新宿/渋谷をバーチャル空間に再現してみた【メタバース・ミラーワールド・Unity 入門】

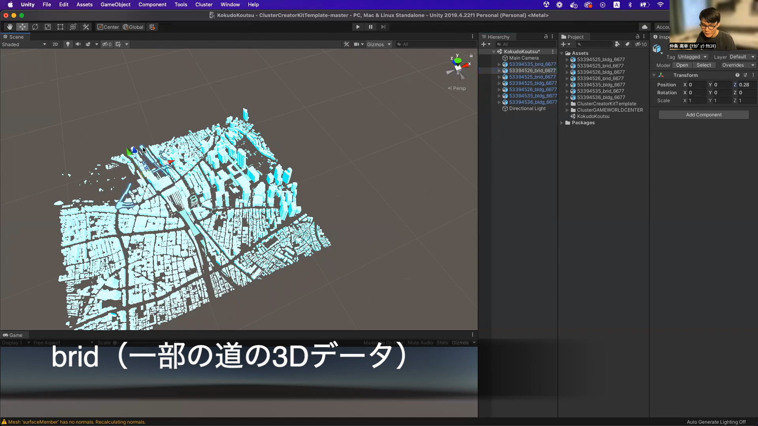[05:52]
それはちょっと残念ですがまあ道ができたところもあるとという感じですねはい今
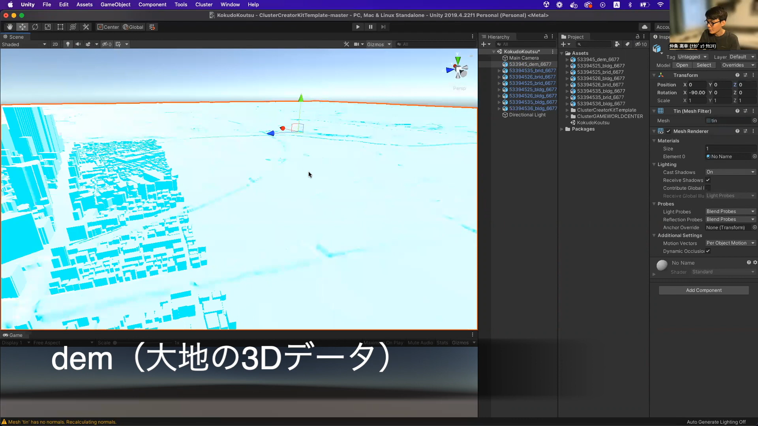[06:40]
地面ができててでちょっと電車が通ってるとこはくぼんでたりするのでくぼみがあったりとかするのでまあ地面をつけることができるやつですねこれちょっと白で分かりにくいので一応にマテリアル入れますかね